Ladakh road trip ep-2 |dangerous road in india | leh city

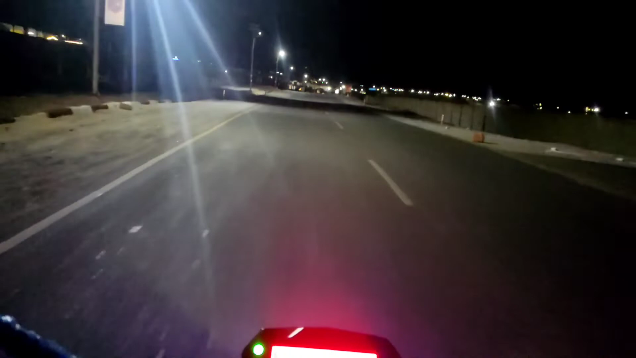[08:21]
तो यहाँ से दिख रहा है कि अभी हम लेंस की पहुंचने वाले हैं।
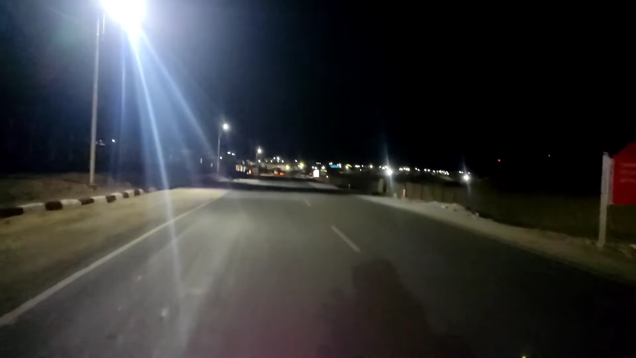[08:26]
तो लुक एट द, आप अभी देख सकते हो कि लेंस की कितनी ब्यूटीफुल लग रही है। अभी लाइटिंग देख लो यहाँ से ना, हमारे लेफ्ट साइड भी कुछ आदमी थे अंदर, वो राइट साइड भी। तो अभी देख लो कि ये रोड ना हमें डायरेक्ट लेफ्ट सिटी की तरफ ले जाएगा।
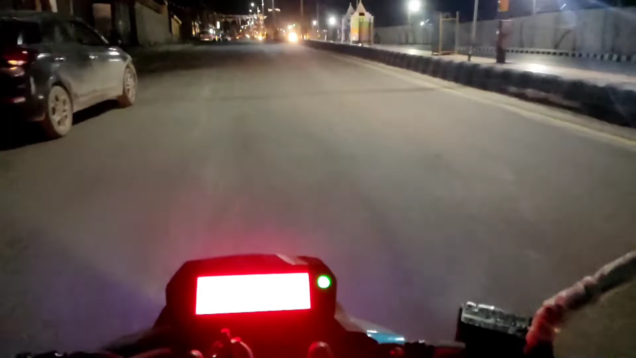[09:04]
तो सब देखते हैं लेह सिटी में क्या प्लान बनेगा आगे का।
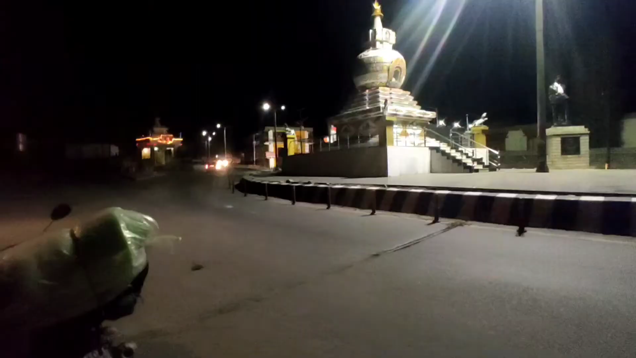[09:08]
तो ये देख लो, ये पहुँचे हम लेह में। तो अभी ये लेह चौक है,